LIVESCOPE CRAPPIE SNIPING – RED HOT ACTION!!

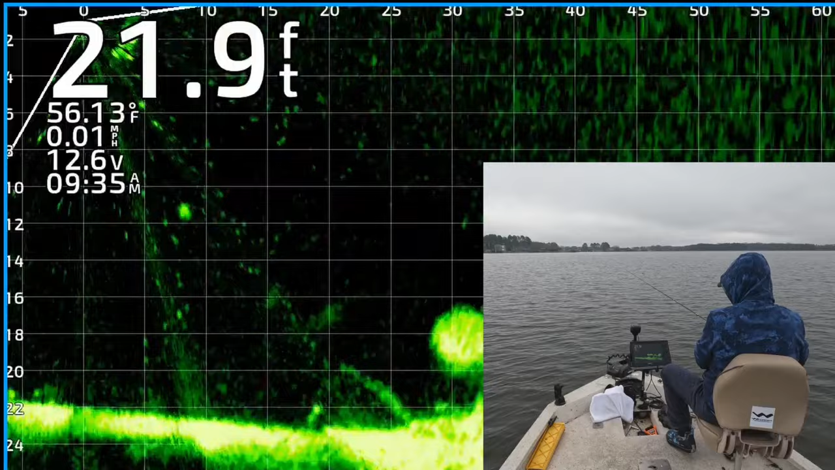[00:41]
On screen: depth 21.9 ft, water 56.13°F, speed 0.01 mph
this guy to eat it all right kind of lose sight of the jig there it is he's about to eat it right there get it yes got that one right
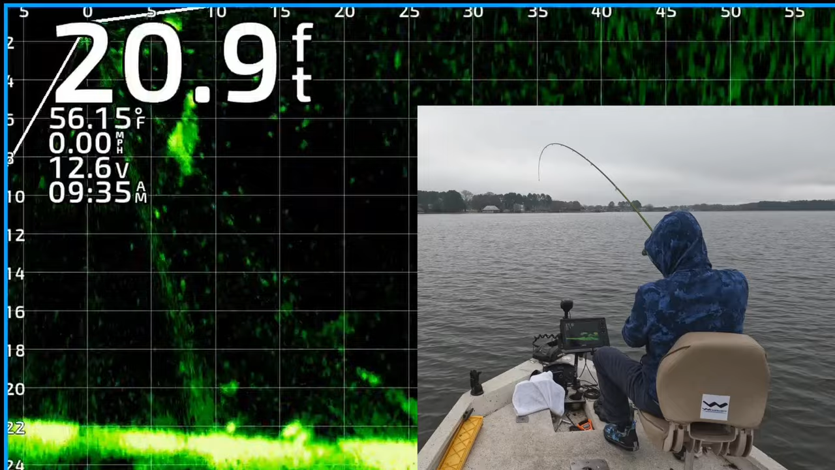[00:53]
On screen: depth 20.9 ft, water 56.15°F, speed 0.00 mph
under the boat that's a good one too about hit him on the head gosh
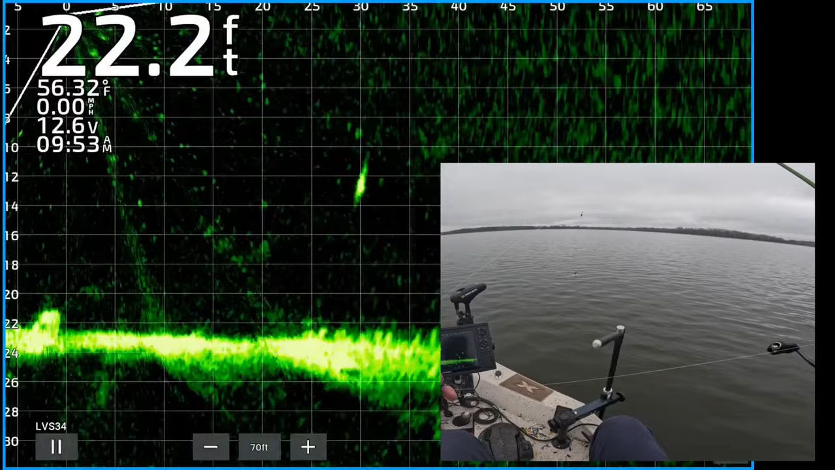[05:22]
On screen: depth 22.2 ft, water 56.32°F
oh my goodness look at this side there's another nice crappie just sitting still 30 feet from the boat i love casting to these things it is so much fun all right there's my jigging weight about to get on top of it give it a little twitch right there oh he couldn't resist got that one good lord man these fish are on fire good lord look at him where are you going dude oh that's a black that's a male man he is all
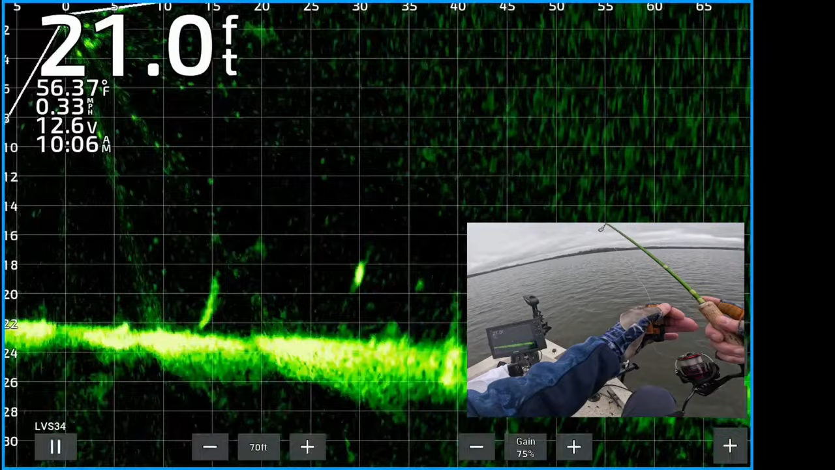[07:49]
On screen: depth 21.0 ft, water 56.37°F
all right there's a fish lone ranger all by himself 30 feet from the boat there's my jigging weight dropping down to him
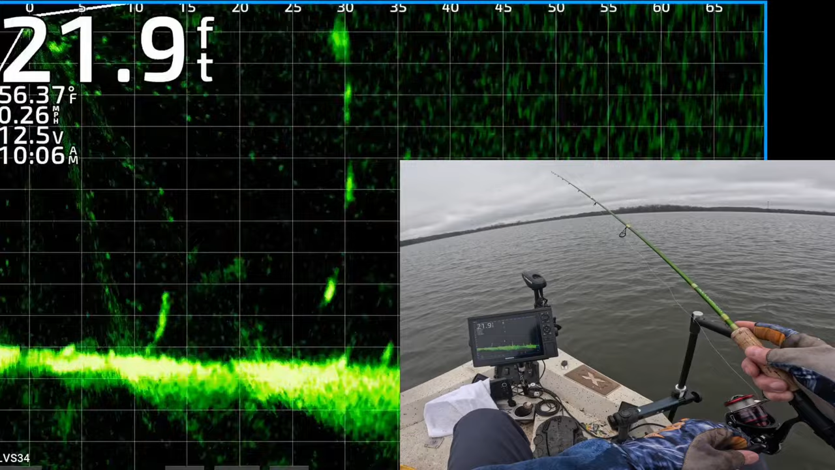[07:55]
On screen: depth 21.9 ft, water 56.37°F, speed 0.26 mph
see if he'll eat a jig today oh he didn't want better reel it up catch it back out there in a hurry there's my jigging weight dropping down to it let's get it lined up better see if he'll eat it get it on top of it twitch it a little bit oh he saw it that time he's coming
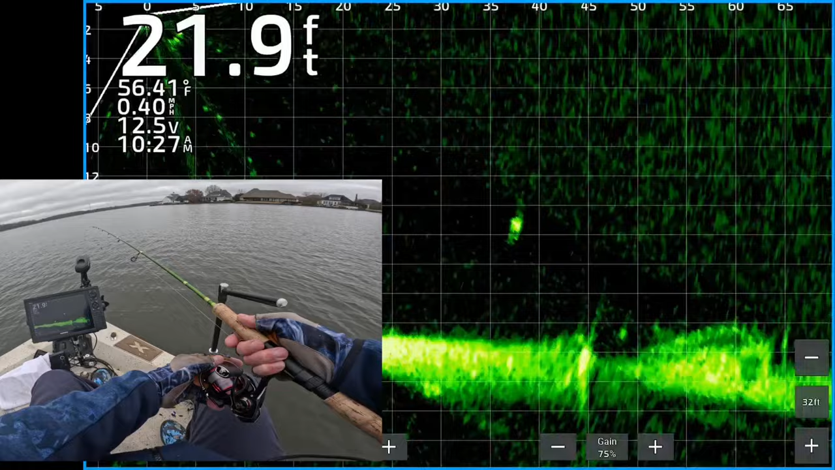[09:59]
On screen: depth 21.9 ft, water 56.41°F, speed 0.40 mph
got a face the only mother could love get in there there's another good one 38 feet from the boat jigging weight coming down to him let's get that jig to it shake it a little bit see if he'll eat it oh he's already gonna eat it he's turned already yes got him yes coming up out there 40 feet out he was not interested in getting in this boat
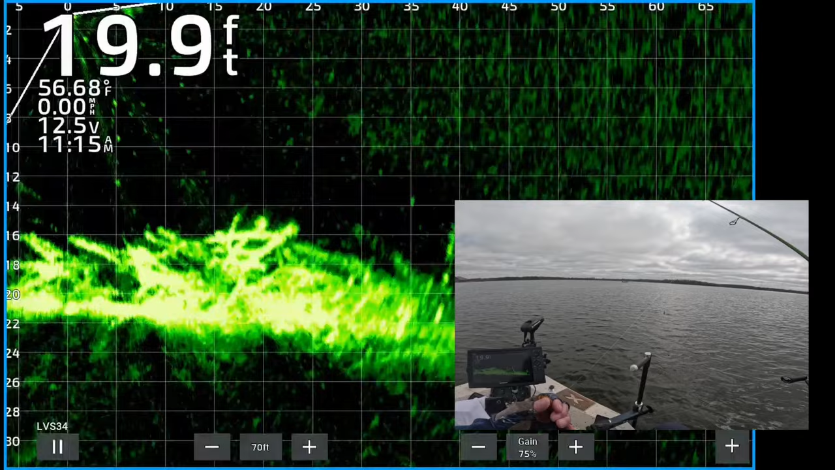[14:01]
On screen: depth 19.9 ft, water 56.68°F
out right on top of it I see him though there's my jig and weight coming down to him
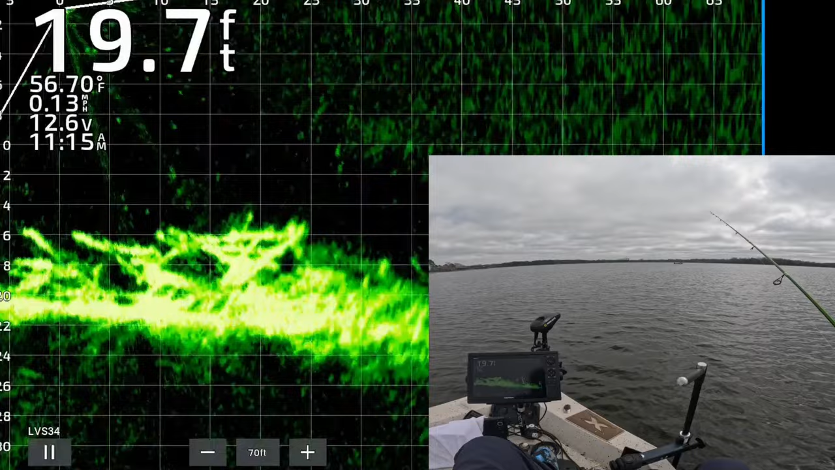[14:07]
On screen: depth 19.7 ft, water 56.70°F, speed 0.13 mph
about to bring it on top of him you can't really see him he's laying right on top of that log but there he is got him yeah took a couple casts finally decided to view the right thing
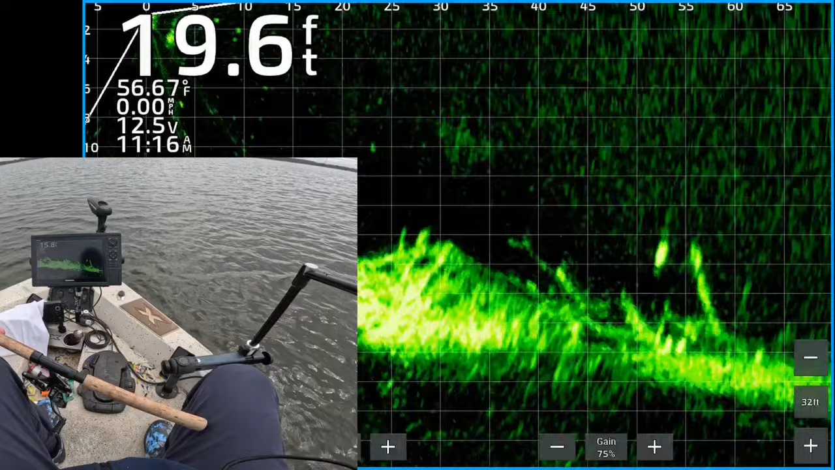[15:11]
On screen: depth 19.6 ft, water 56.67°F, speed 0.00 mph
there's another crappie hanging out above that brush 50 something 53 feet from the boat there's my jig and weight coming down to it right on top of it eat it dude he's already he's turned he's coming right now yes got that one 55 feet out good lord my goodness hope that's a crappie looked like one on the screen oh that is a crappie gosh
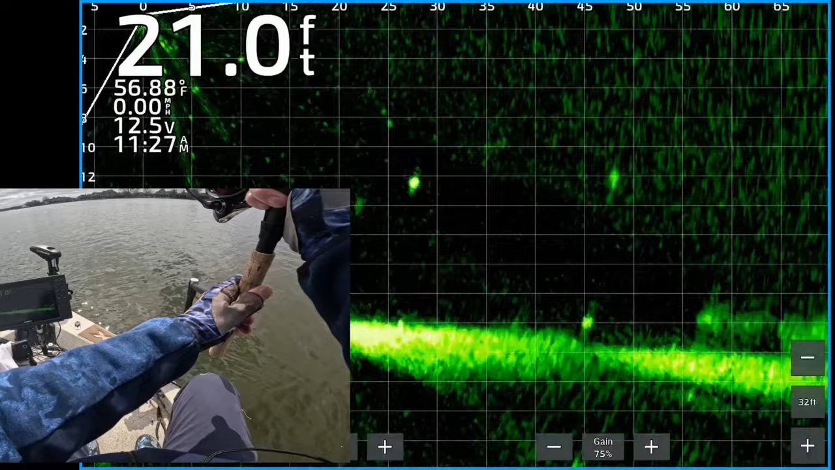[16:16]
On screen: depth 21.0 ft, water 56.88°F
there's a nice crappie 25 feet from the boat don't know why I didn't cast to it but there's my cast to that other fish 45 feet away
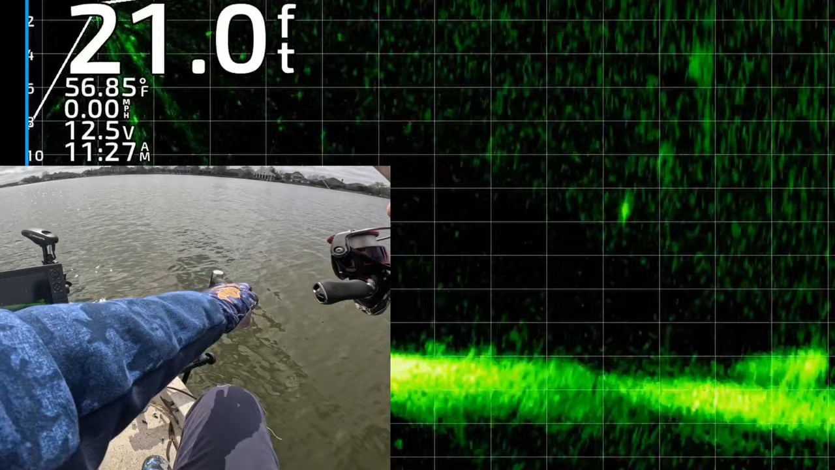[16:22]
On screen: depth 21.0 ft, water 56.85°F, speed 0.00 mph
oh he's chasing it down yes oh my goodness got him yes sir
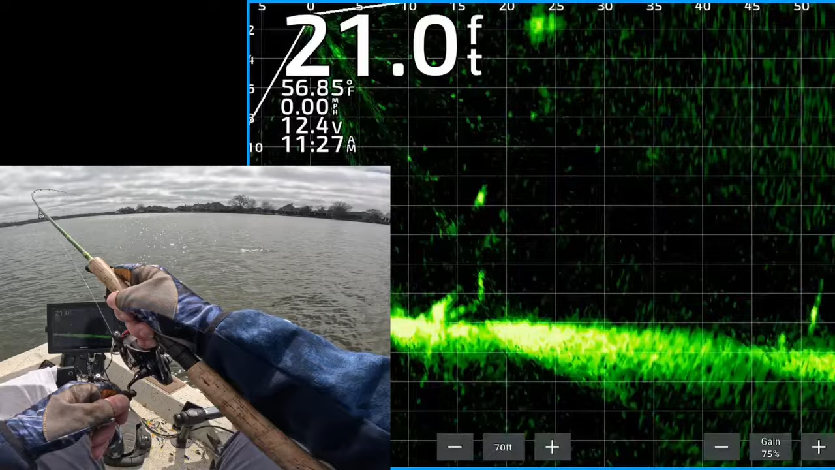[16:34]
On screen: depth 21.0 ft, water 56.85°F, speed 0.00 mph
that was a fish that was a shad man get in here little white crappie get up here